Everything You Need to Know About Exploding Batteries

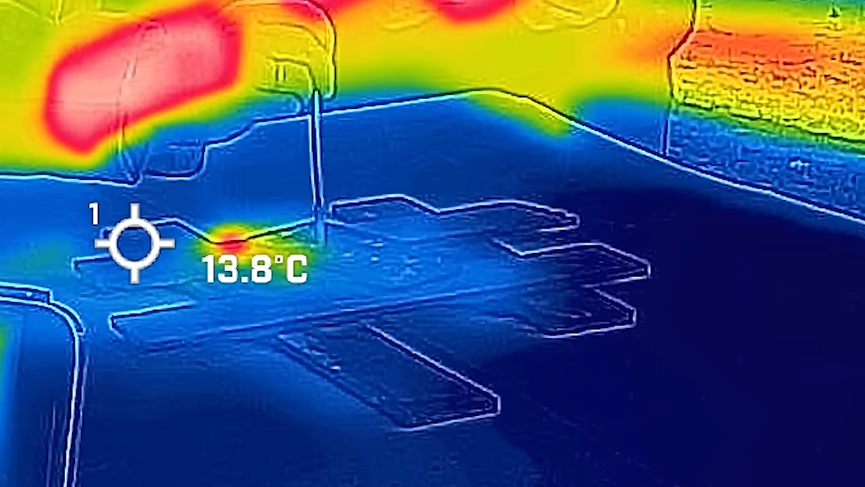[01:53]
On screen: spot 13.8°C
The infrared camera confirms that the battery is heating up, but it doesn't contain enough energy to cause thermal runaway, because it only had 25% charge to begin with. Hold up a sec. What the heck is thermal runaway?
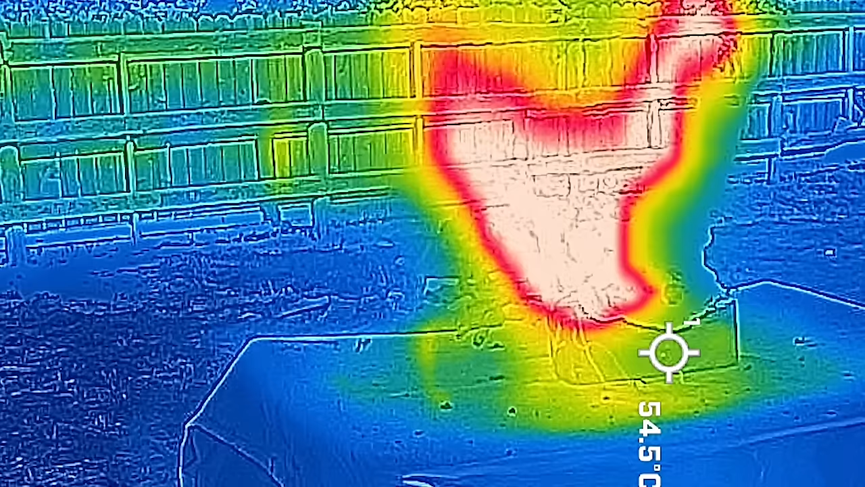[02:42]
On screen: spot 54.5°C
When the superheated vapors encounter air, they spontaneously combust. This creates more heat, which vaporizes more flammable electrolyte,
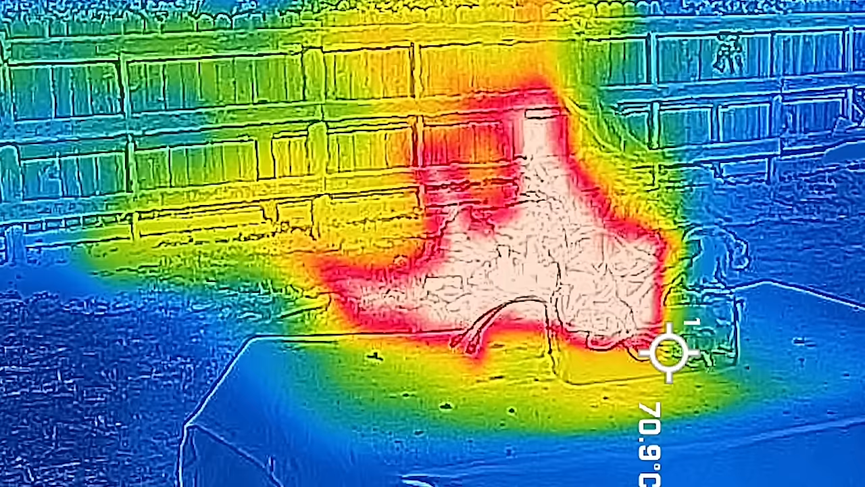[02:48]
and creates a self-sustaining fire, also known as a thermal runaway. You can see this happen when we puncture this fully charged iPhone 12 Pro Max battery.